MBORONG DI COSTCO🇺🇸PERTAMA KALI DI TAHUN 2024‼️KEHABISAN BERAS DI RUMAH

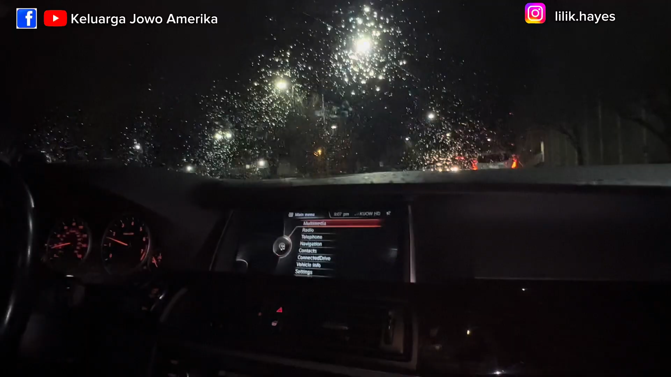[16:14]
Oke, kini kita lanjut mampir isi bensin dulu di Costco gas station ya,
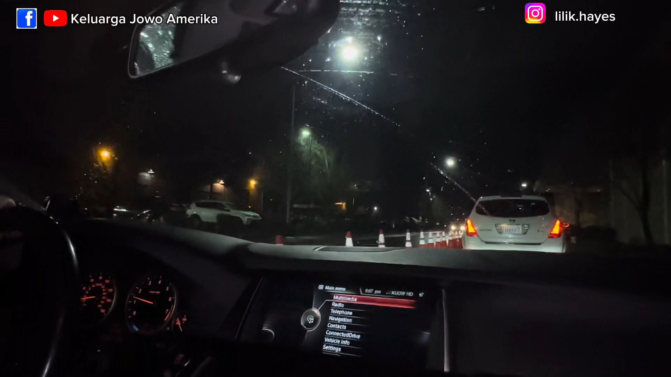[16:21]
di pom bensinnya Costco, karena ya tetap harganya lebih miring daripada pom bensin yang lainnya.
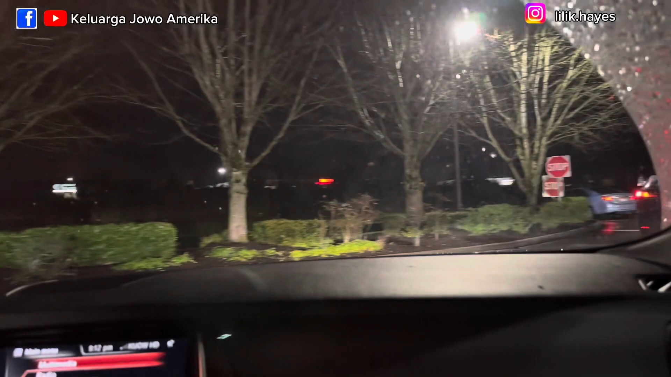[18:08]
Jadi tadi payungnya nggak jadi kepake ya, karena udaranya nggak deres, cuma gerimis pas nyampe Costco.